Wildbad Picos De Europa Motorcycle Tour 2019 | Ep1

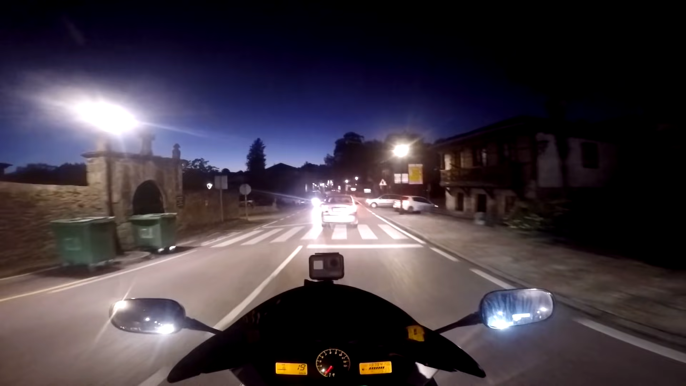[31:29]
Yeah, it's just at the end there, isn't it? Just coming through here, where it should all be lit up. Yep. With these little sea light things. There we are. I'm seeing a different light now, can't we? Beautiful.